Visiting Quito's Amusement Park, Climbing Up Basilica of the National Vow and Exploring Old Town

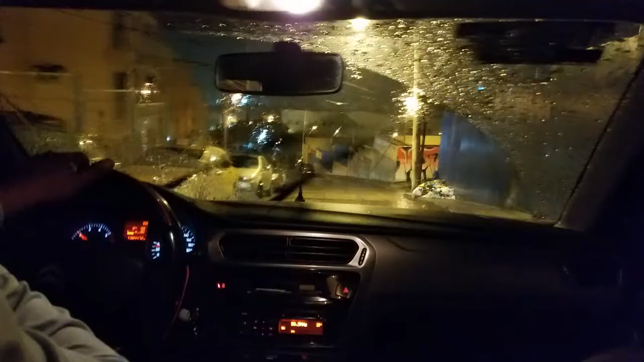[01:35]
There was a downpour as we were coming out of the airport and then after the cab ride it just happened to be a big band of rain.